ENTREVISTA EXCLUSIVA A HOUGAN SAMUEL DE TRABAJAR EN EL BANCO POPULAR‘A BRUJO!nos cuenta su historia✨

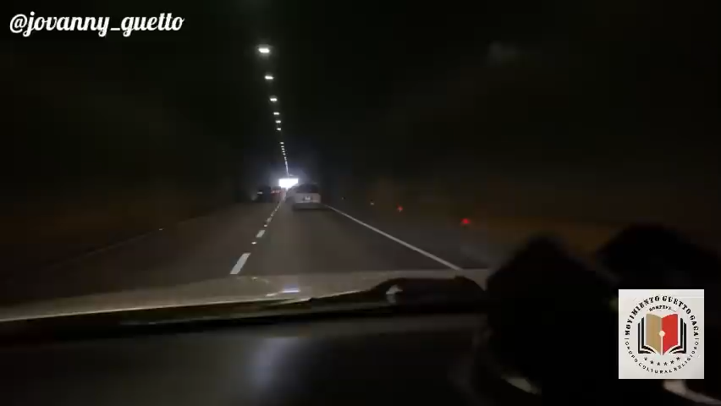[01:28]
Aquí estamos pasando por el elevado, el túnel de la 27, donde nos vamos a estar encontrando, donde vamos a entrevistar a un ícono de nuestra religión vudú, mungán Samuel, el mungán José. Mírenlo ahí, señores,